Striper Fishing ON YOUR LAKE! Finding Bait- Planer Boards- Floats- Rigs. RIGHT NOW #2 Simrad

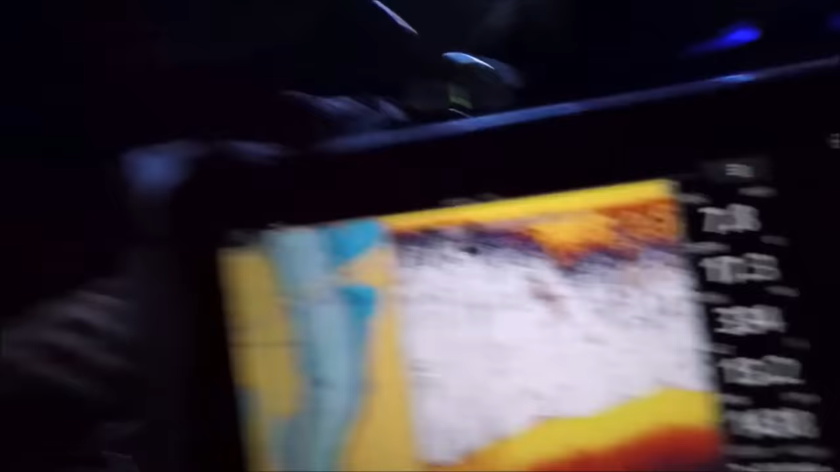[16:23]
I flipped that light on and all this bait started popping. I wonder how big it is.
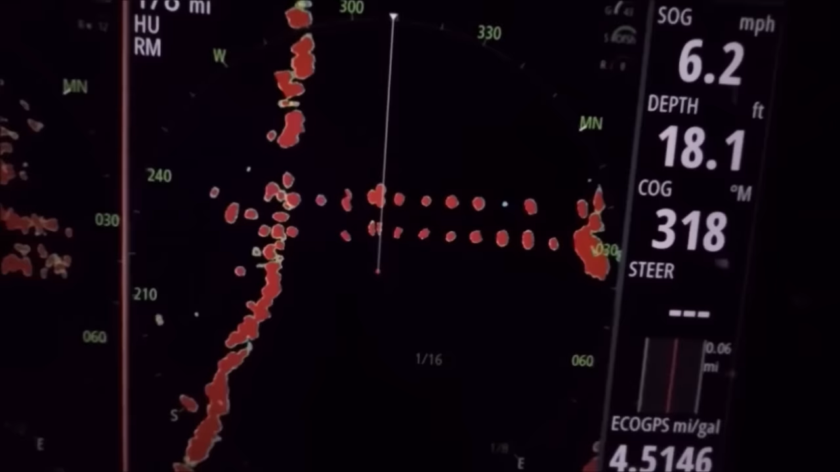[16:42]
Ooh, that was a good sized shad up there. Big gizzard just popped.
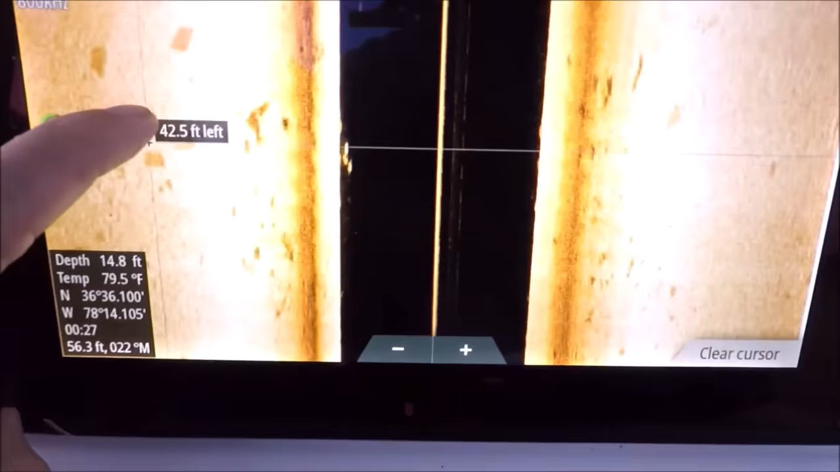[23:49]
On screen: depth 14.8 ft, water 79.5°F
Just came across some nice marks there. Catfish, small stripers.
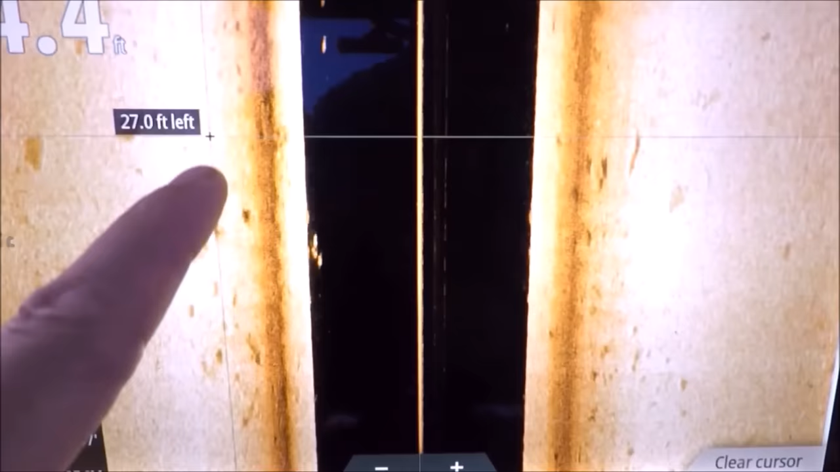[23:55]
You see the shape of the fish on that one.
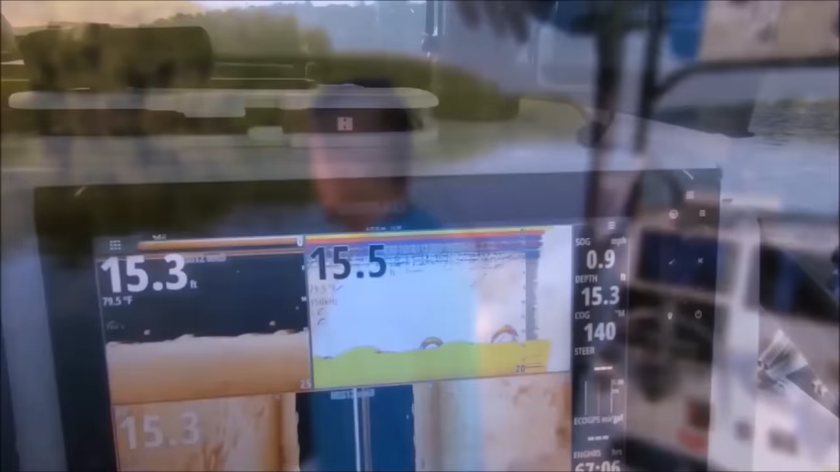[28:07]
On screen: water 79.5°F
All right, we're in the river here. You can see it's not very big.
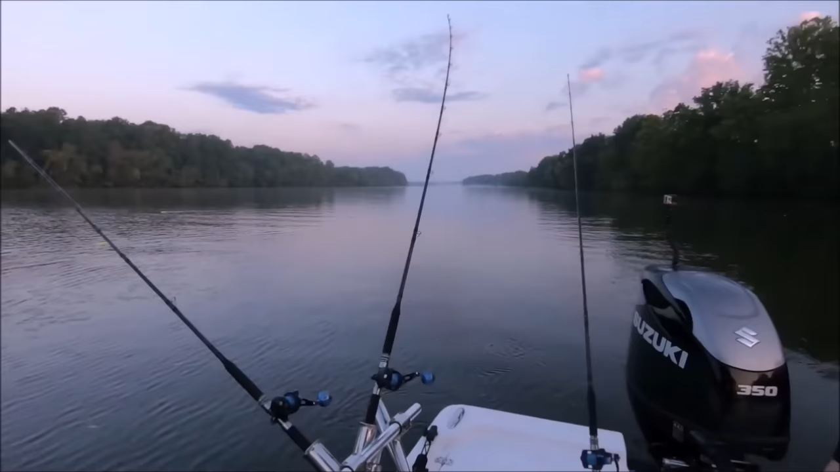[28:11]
And just at the top of one of these lakes.
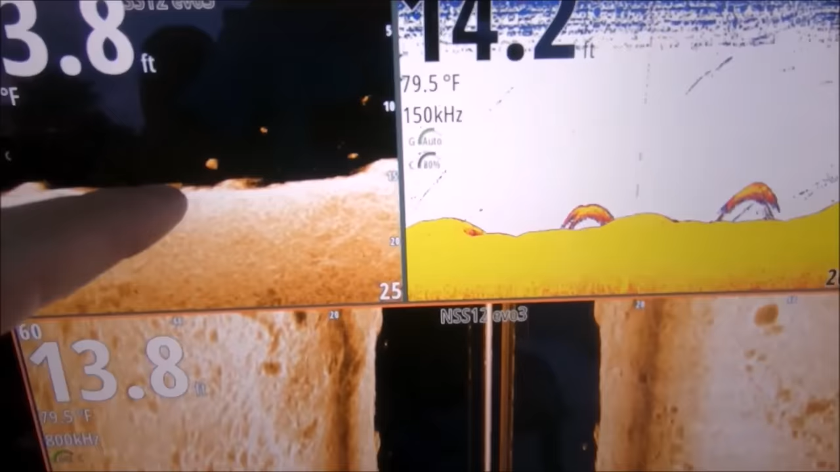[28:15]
On screen: water 79.5°F
But you can see these are fish hanging off the bottom. There's no current right now, so they can pretty much swim everywhere in the water column.
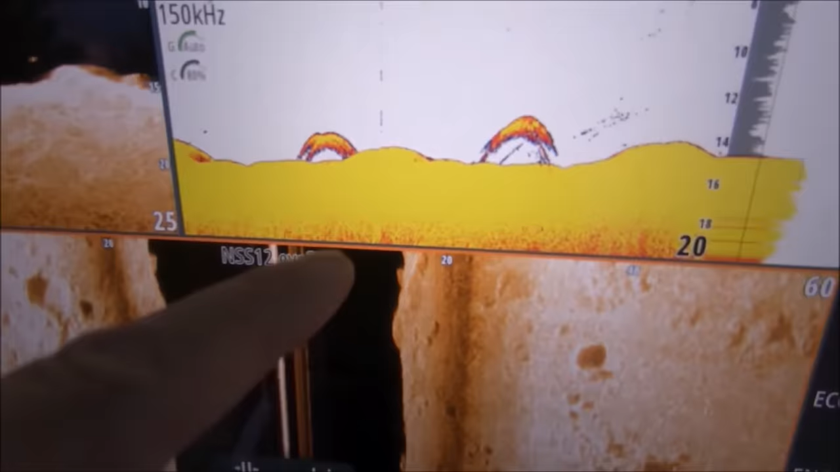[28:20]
There's a good mark there. There's a really nice mark just a few minutes ago.
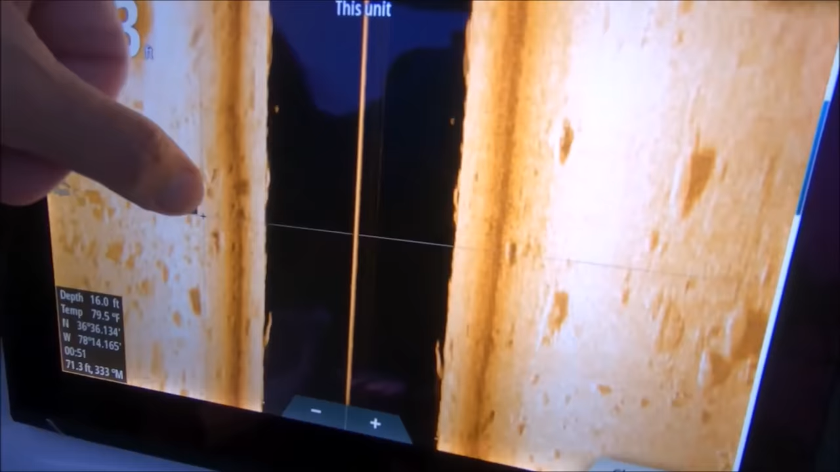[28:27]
On screen: water 79.5°F
That was directly under the boat.
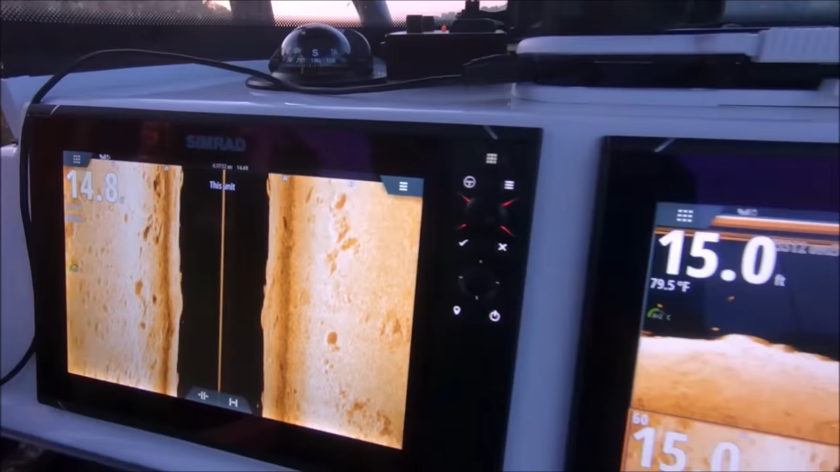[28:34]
So that's why we're doing boards up here, because with our boards and floats, we can fish shallow. We can fish 2 feet of water, you know.
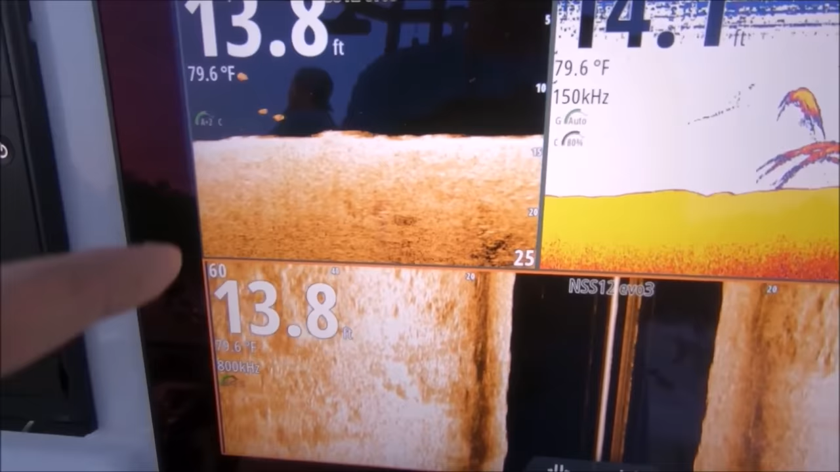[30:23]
On screen: water 79.6°F
Yeah, when the current's running really strong, these fish will be all the way down in the bottom, but with no current, they can go anywhere they want.